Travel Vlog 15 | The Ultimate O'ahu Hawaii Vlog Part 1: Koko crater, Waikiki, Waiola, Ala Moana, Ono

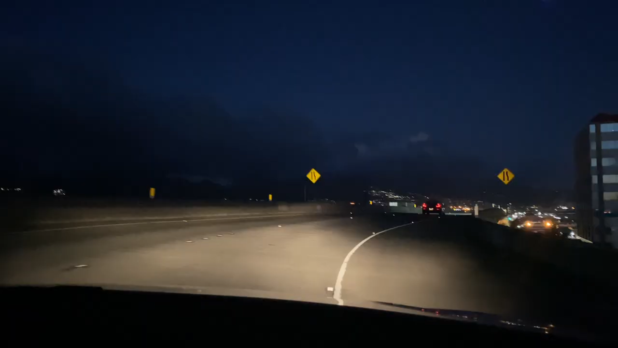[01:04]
We are in Honolulu. We are driving to our hotel right now. This car is a baddie. Like, look at these lights along the side.
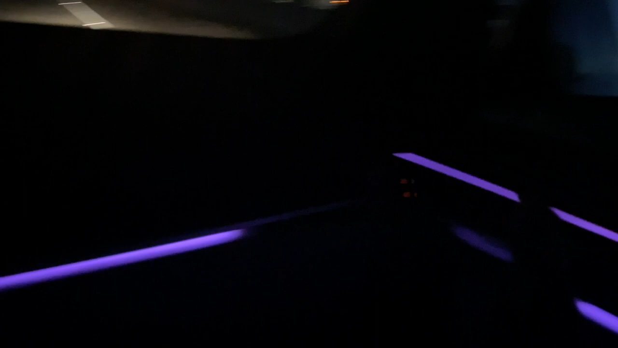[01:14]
To be honest, I feel like I'm already in love.
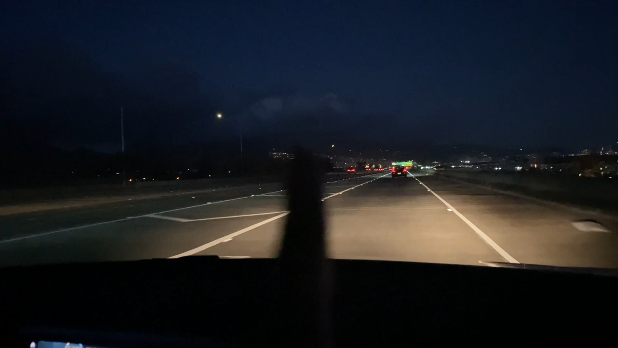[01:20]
Like, I see a lot of mountainous looking areas right in front of us on this highway.